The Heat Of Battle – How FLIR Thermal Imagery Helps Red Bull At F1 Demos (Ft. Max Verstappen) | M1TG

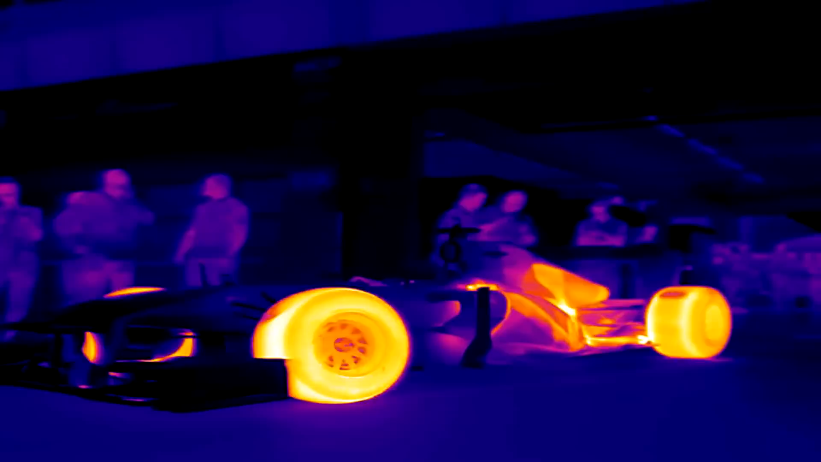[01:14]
But to actually see where heat is being generated, the team employed FLIR thermal cameras at Zandvoort.
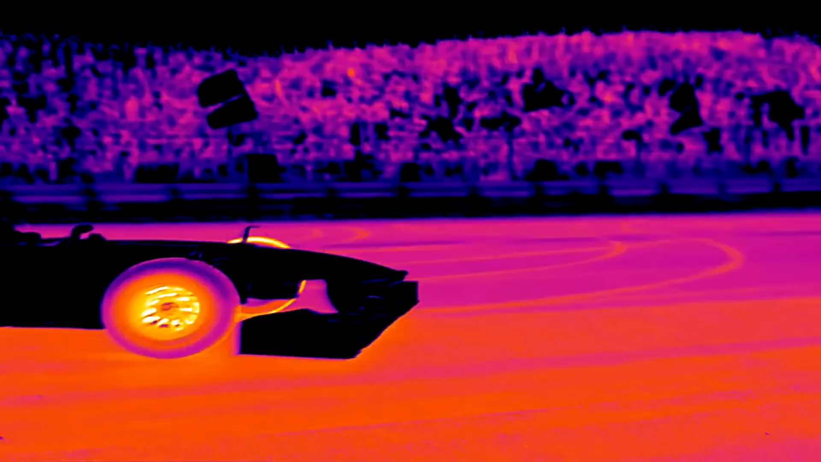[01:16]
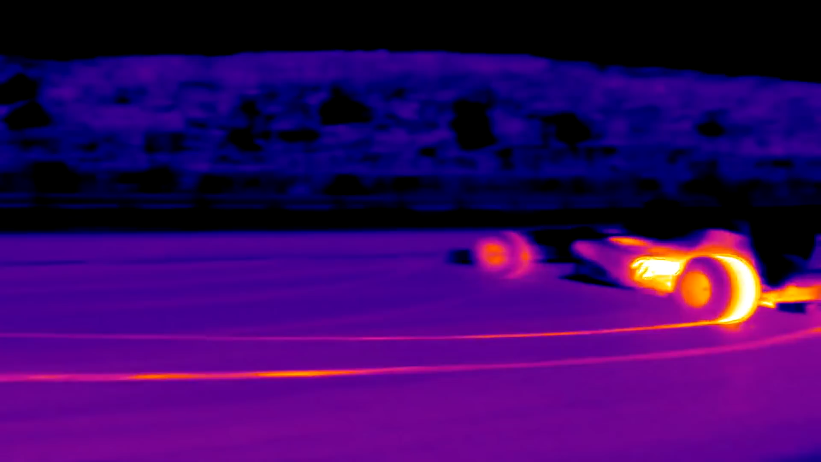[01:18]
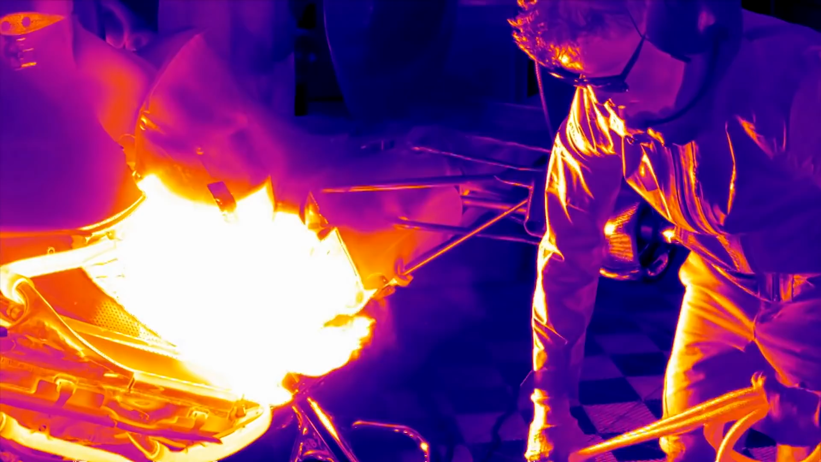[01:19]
The FLIR cameras have helped us a lot this weekend.
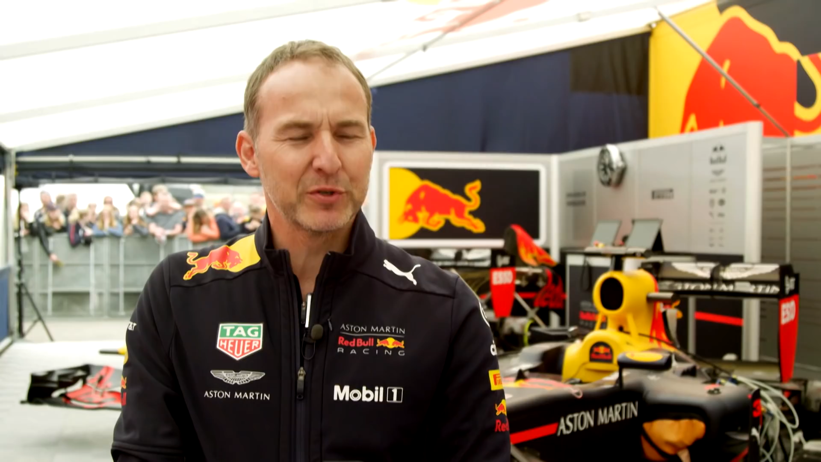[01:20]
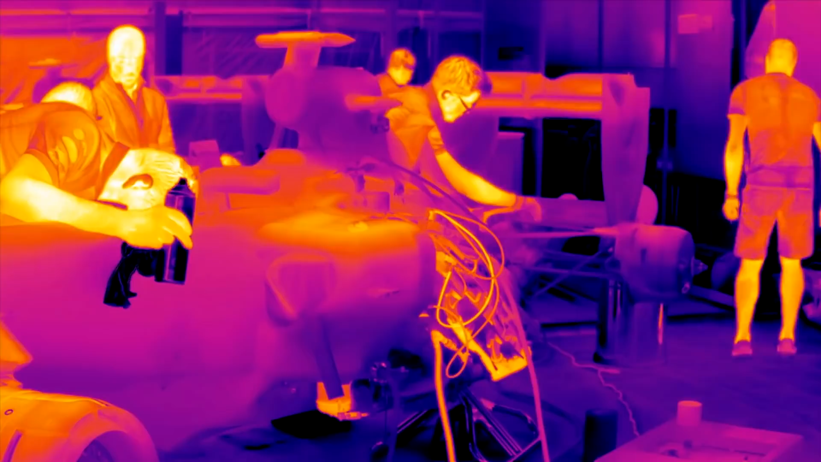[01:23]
They've shown us where tyre temperatures drop over a lap, brake temperatures, engine temperature.